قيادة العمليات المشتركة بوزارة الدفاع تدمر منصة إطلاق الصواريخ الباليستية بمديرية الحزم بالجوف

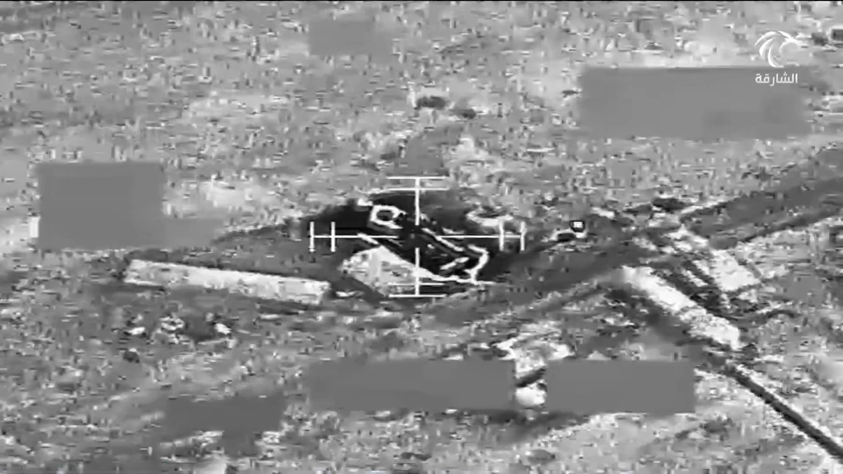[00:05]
F-16 الساعة
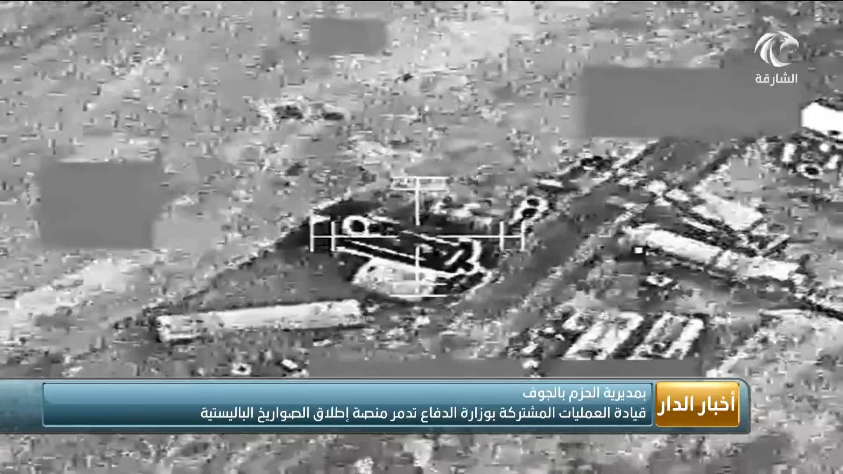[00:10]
4:10 بتوقيت اليمن في تدمير منصة إطلاق الصواريخ الباليستية بمديرية الحزم بالجوفة فور